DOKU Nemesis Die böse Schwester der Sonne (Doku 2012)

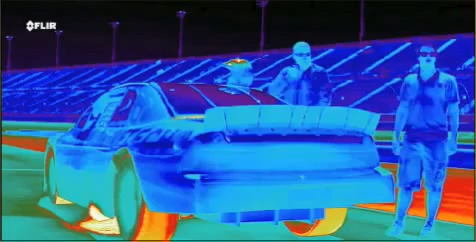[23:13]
Dinge, die heiß sind, glühen rot, orange und weiß. Kalte Gegenstände erscheinen blau und schwarz.
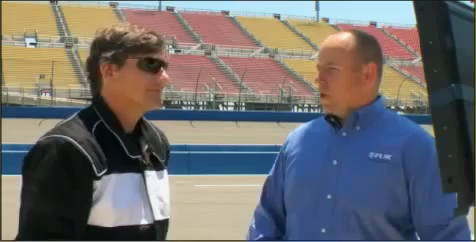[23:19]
Das sind die Farben kalter Objekte. Verstehe. Sie sehen, dass es verschiedene Hitzebereiche am Wagen gibt. Ich kann an den Reifen einige Unterschiede erkennen. Ja, ein Reifen ist etwas wärmer als der andere.
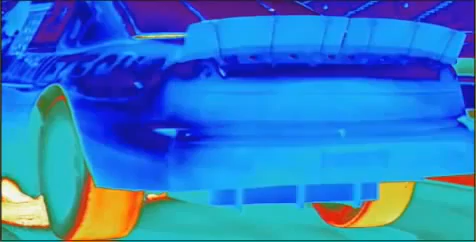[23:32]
Der rechte Reifen war tatsächlich heißer als der linke, weil in den Kurven mehr Druck auf ihm lastete. Wie heiß ist dieser heißere Reifen?